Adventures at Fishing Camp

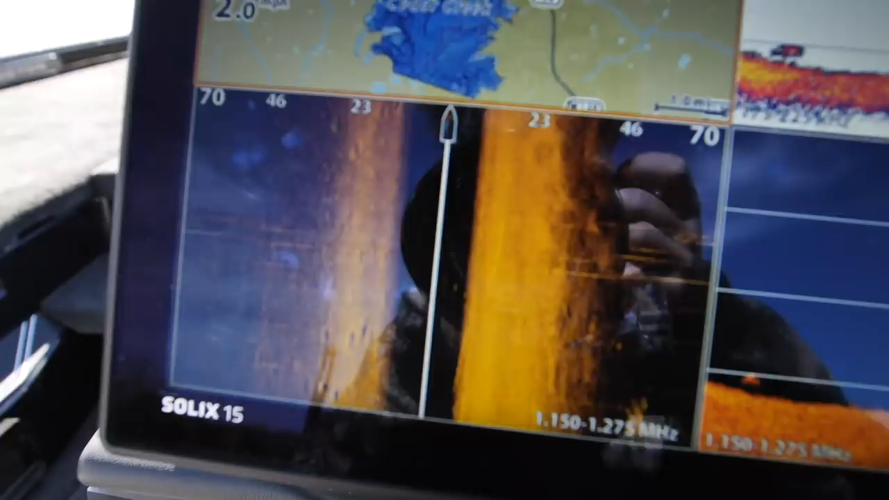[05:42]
I just turned on the electronics.
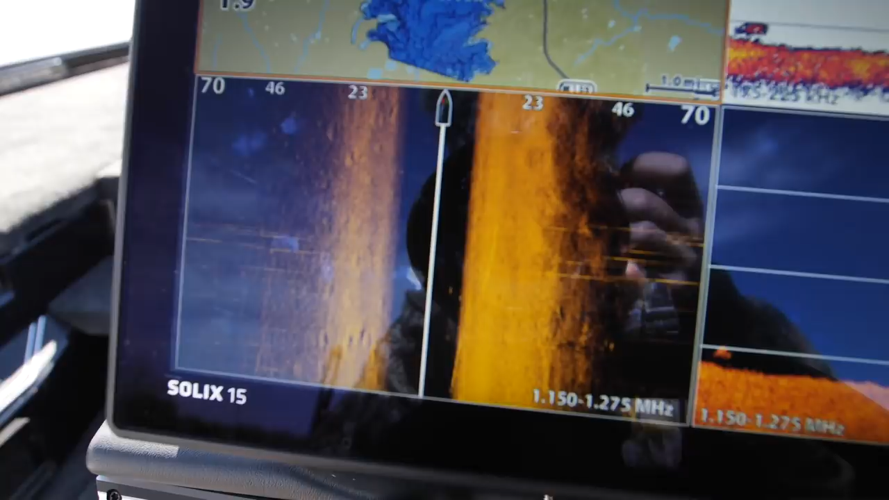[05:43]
Already I'm amazed by the mega imaging. I can see the, uh, there's tilapia out here. You can see the holes that they're in.
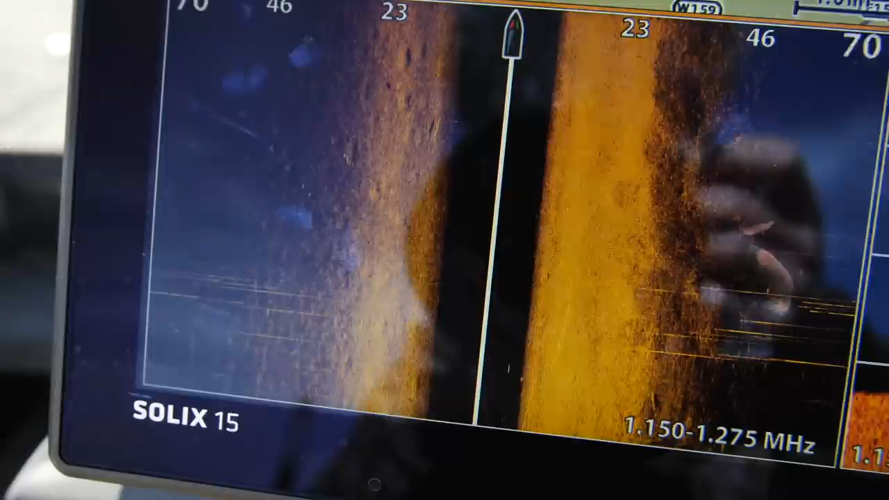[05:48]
I can see where if there was a fish in there I would be able to see it.
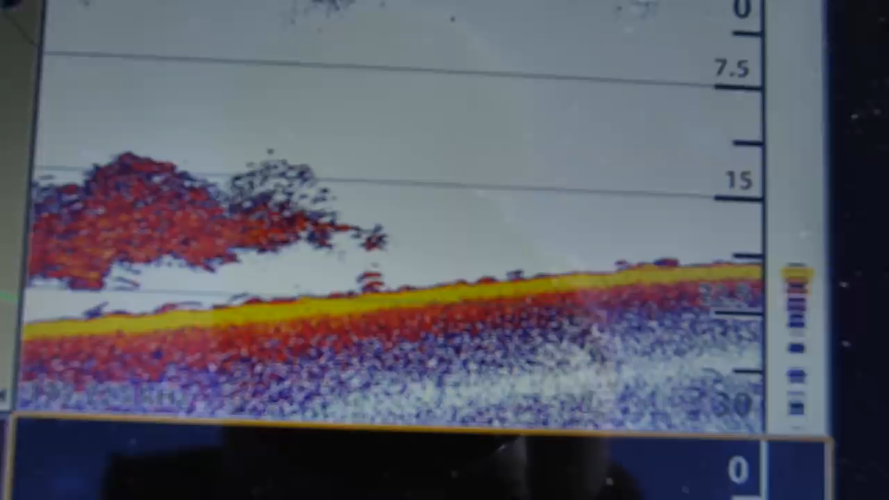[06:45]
I think I might have found a big group of shad with some fish on the bottom. And, we're in.
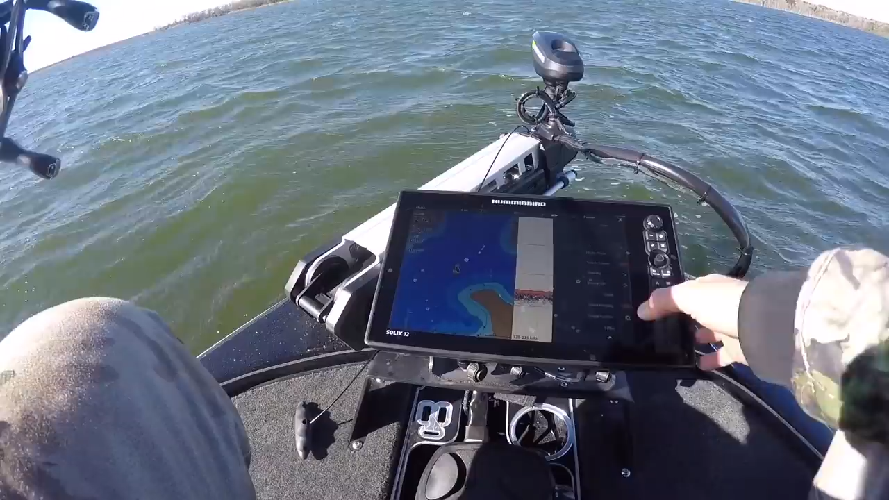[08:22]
I'm going to go to my autopilot here. My iPilot.
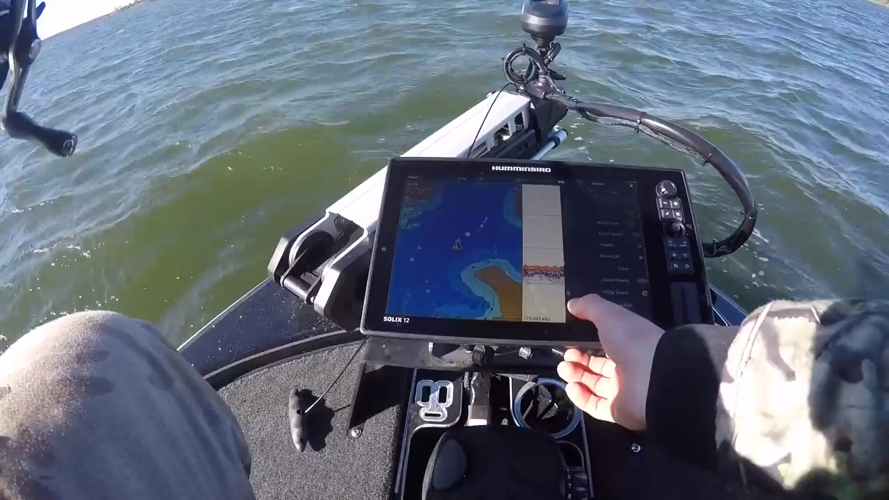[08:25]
I'm going to hit circle. I'm going to circle this spot. Never done this before.
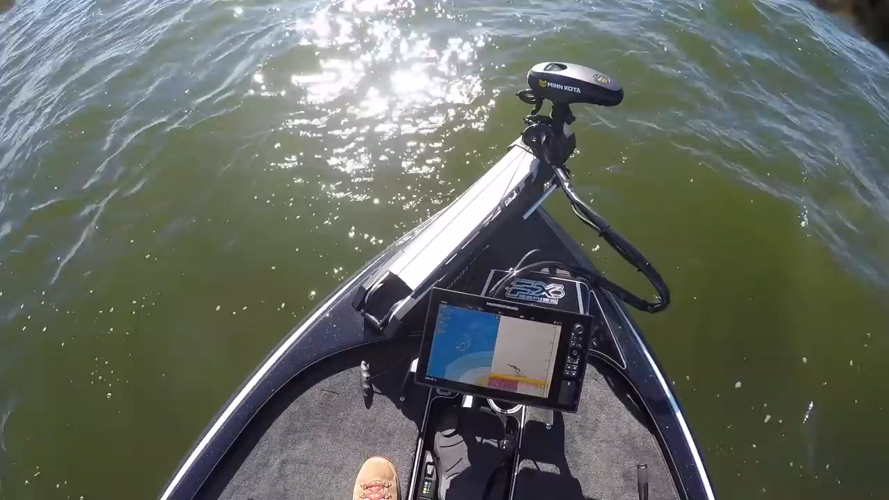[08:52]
There's a little pod of them right there. Come on baby. They're just moving so quick.
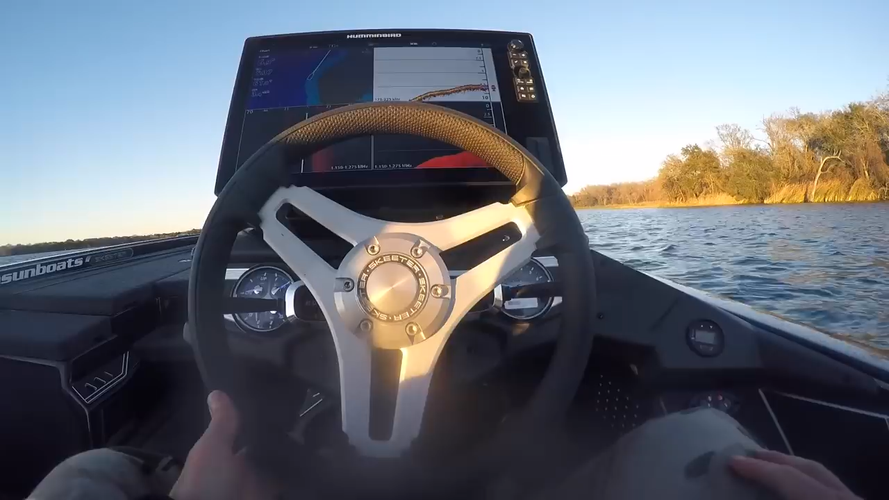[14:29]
Right now, I'm just looking for some grass clumps. Just using the side imaging here. See a lot of beds. Tilapia beds. There's even fish in them. It's crazy. Better stop and fish those. God, you can see fish in those freaking...
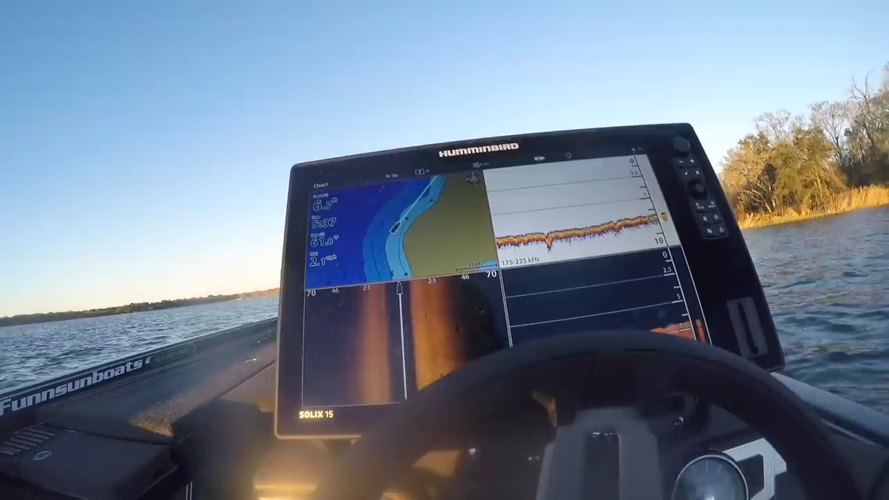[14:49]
Look at that. Okay, I still don't know how to work this thing.